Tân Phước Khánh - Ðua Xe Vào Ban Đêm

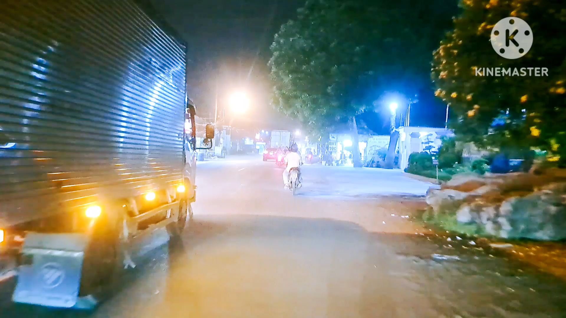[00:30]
Thì buổi tối của chú anh chị hơi dội ánh đèn Thì mong cô chú anh chị dặn các bạn cũng thông cảm cho Thanh Kiên Với lại Thanh Kiên đi xe máy của chú anh chị
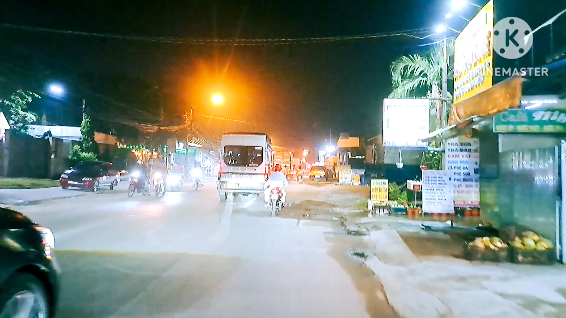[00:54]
Thì đường xá hơi đồng đúng của chú anh chị
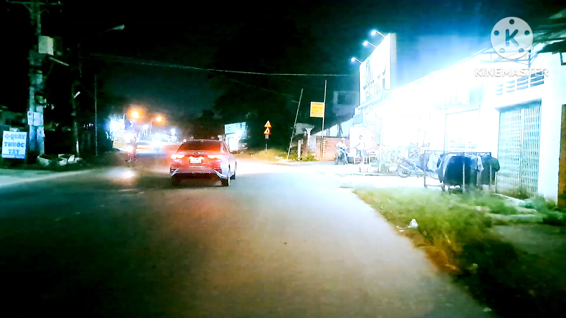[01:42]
Thì hôm nay Thanh Kiên có dịp đi ngang Thanh Kiên chính tục chia sẻ lại cho cô chú anh chị mình xem Thì Thanh Kiên cũng đi sắp tới chợ tăng phức khánh mình rồi đó cô chú anh chị Trước mặt Thanh Kiên là nếu cái này có nhà nào đã chiến thắng cô chú anh chị Thì do vắng điểm cô chú anh chị Thì anh đèn hơi giỏi khí xíu Ông cô chú anh chị cũng thông cảm và bỏ qua cho Thanh Kiên Đưa thương Thanh Kiên cho Thanh Kiên xin một lượt đăng ký Một nhận gần nên cảm ứng Cũng như cô chú anh chị yêu thương em những tình yêu thương Thanh Kiên gấp quý Do yêu mình cô chú anh chị đi cho các bạn
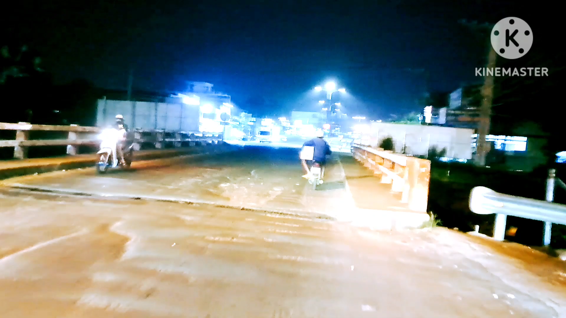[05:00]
Thì cầu này là cầu Tân Phước Khánh mình đó Cô Chú Anh Chị Thanh Kiên cũng đã chia sẻ cho Cô Chú Anh Chị xem ăn ngày rồi Thì hôm nay Thanh Kiên chia sẻ lại cho Cô Chú Anh Chị mình xem ăn đêm
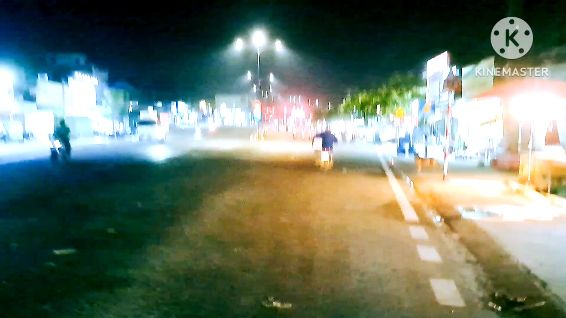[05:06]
Thì ở đây Cô Chú Anh Chị những nhà hàng buôn bán những con thức ở Cô Chú Anh Chị Thì
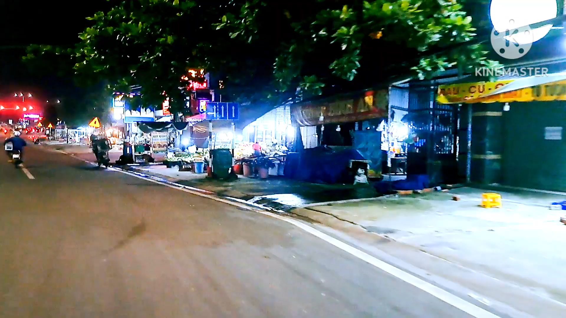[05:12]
ở đây Thanh Kiên cũng có chia sẻ cho Cô Chú Anh Chị mình xem rồi Thì hôm nay Thanh Kiên có dịp đi lại Thanh Kiên chia sẻ lại cho Cô Chú Anh Chị mình xem giáo cảnh bằng đêm Ở đây là nhà ba Góc Gòn mà Cô Chú Anh Chị mình dễ thành phố mới luôn
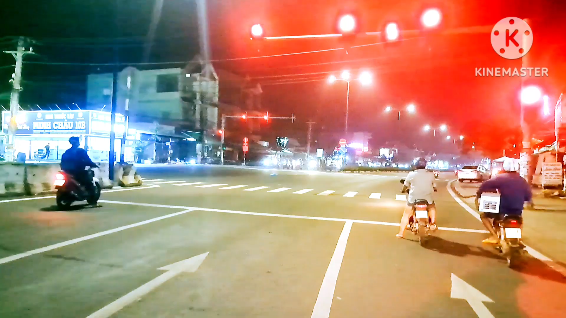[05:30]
Thì Thanh Kiên tiếp tục đi thẳng cho Cô Chú Anh Chị
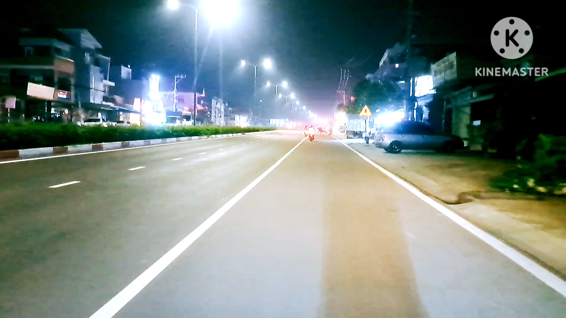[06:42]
Thì cảnh băng đêm đó Cô Chú Anh Chị Nhìn thấy hôm nay trời thì đẹp đẹp đẹp trời nè Không khí thoáng mát nè
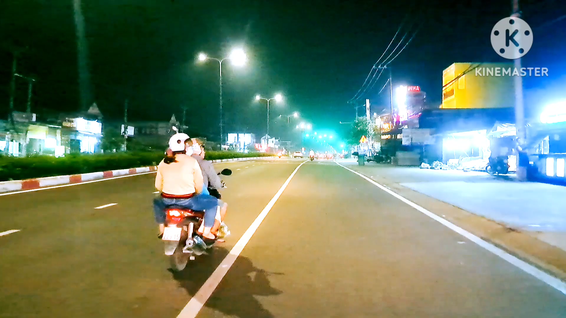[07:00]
trong lành nè Nhìn thấy rất là yên bình hả Cô Chú Anh Chị